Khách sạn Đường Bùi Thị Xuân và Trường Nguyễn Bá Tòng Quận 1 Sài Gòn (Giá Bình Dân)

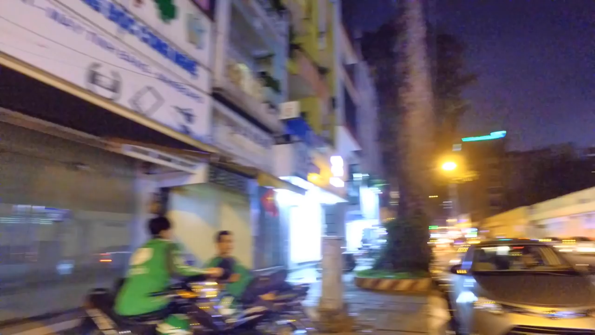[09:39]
Và chúng ta nhìn bên đây đó là con đường Lưu
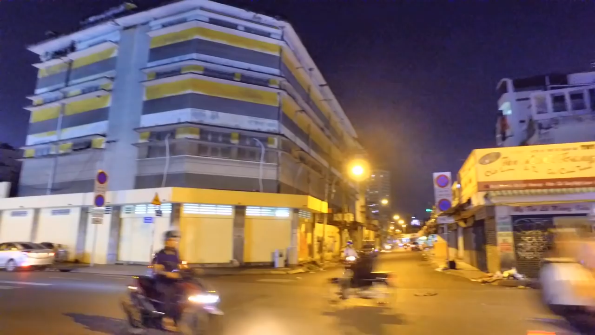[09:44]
Khánh tiếp tục đi đến công viên 23 tháng 9 luôn.
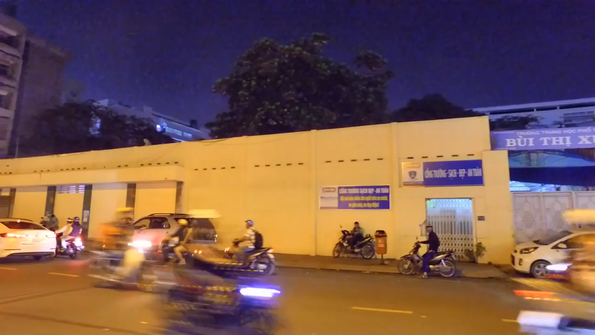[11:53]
ngôi trường này ngày xưa có tên là Nguyễn Bá Tồng.
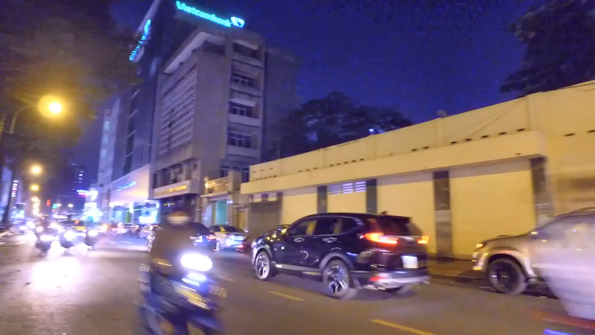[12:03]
Có lẽ con đường này ngày xưa cũng có tên là Nguyễn Bá Tồng chăng. Do những cái tài liệu em tìm hiểu thì không thấy những thông tin tên đường cũ Bùi Thị Xuân,
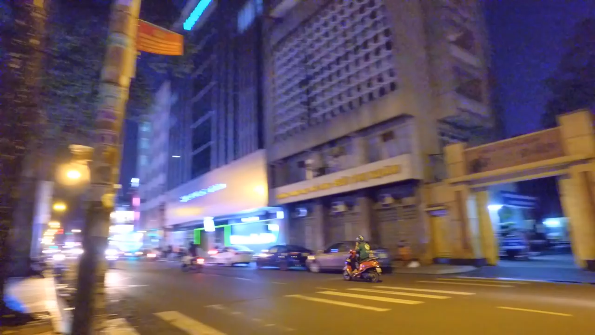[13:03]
Và đây là hẻm 134 bên tay trái mình, hẻm 134 đi thẳng ra Hồng Thập Tự.
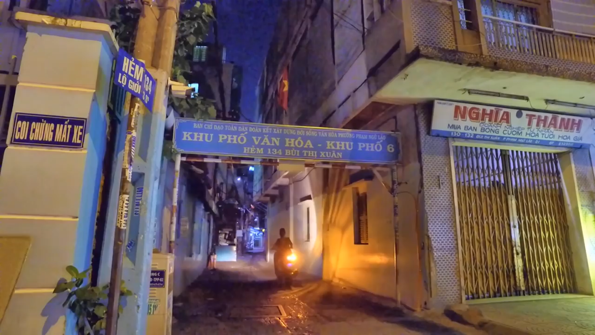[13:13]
Và trong con hẻm này có một cái quán cháo lòng cũng rất là nổi tiếng,
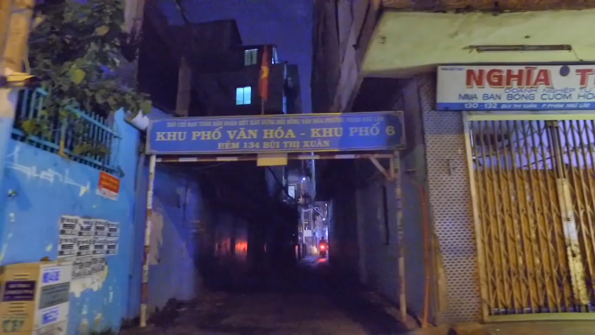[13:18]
bán buổi chiều thôi, 3-4 giờ chiều cho tới 5-6 giờ chiều là hết rồi.
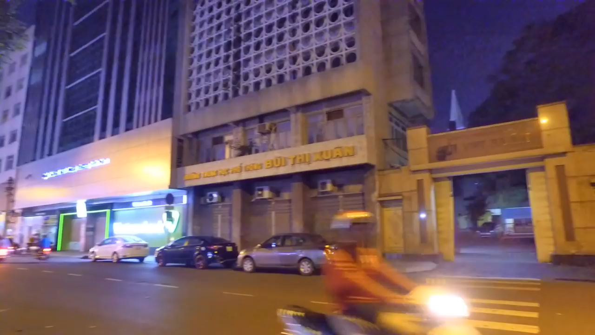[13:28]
Và mình nhìn cùng nhìn lại cái cổng trường Bùi Thị Xuân ngày hôm nay.
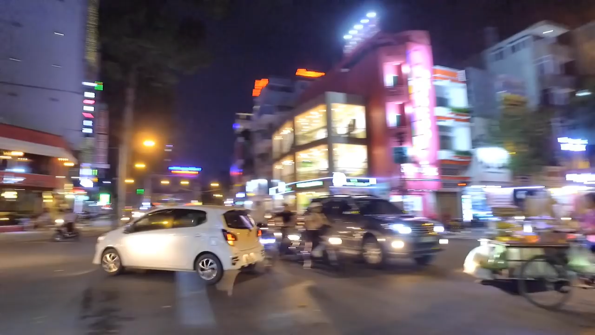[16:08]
Và con đường Bùi Thị Xuân ngày hôm nay cũng rất là đông đúc và nhộn nhịp.